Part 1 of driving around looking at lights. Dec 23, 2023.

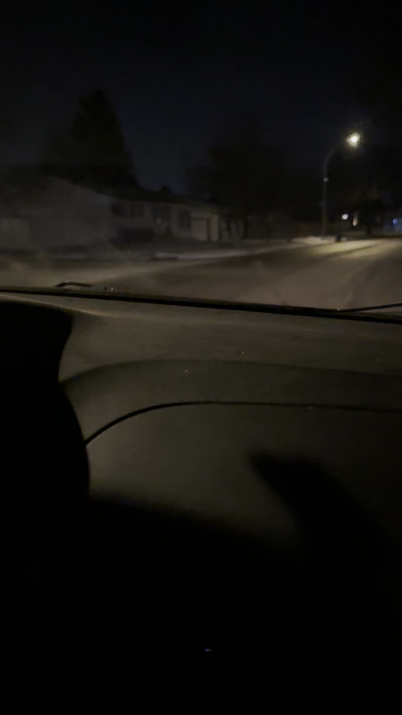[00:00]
I'm driving around at night to see the lights. Night lights? Look at that!
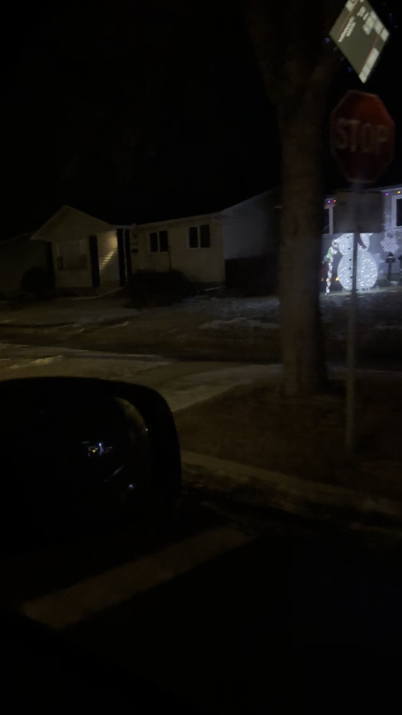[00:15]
He's too involved.
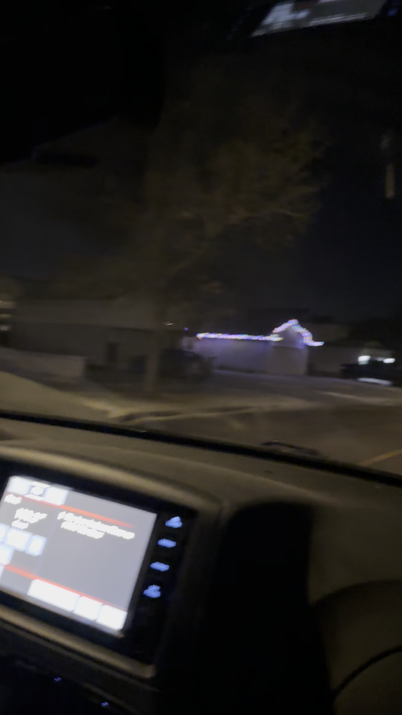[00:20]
Sorry for the dirty wind chills. Look at the lights! Quiet guys!
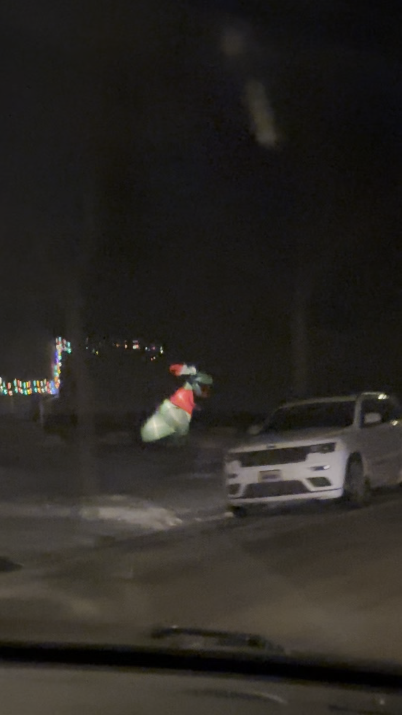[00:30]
Dinosaur! What dinosaur?
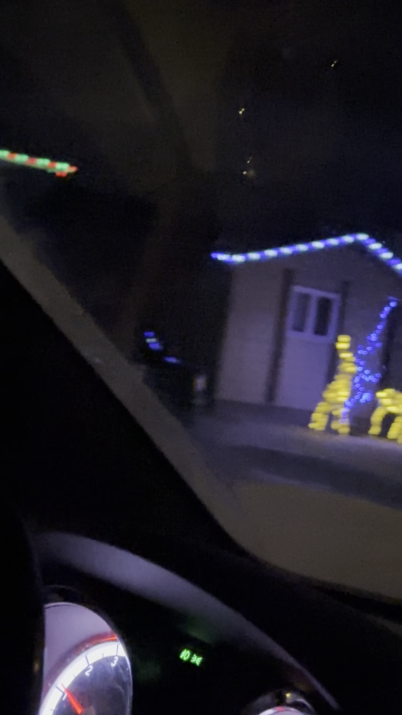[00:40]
What is a dinosaur? I'm videotaping while we're driving around. Trying to get all the lights. Hey, hey, hey, we're walking here!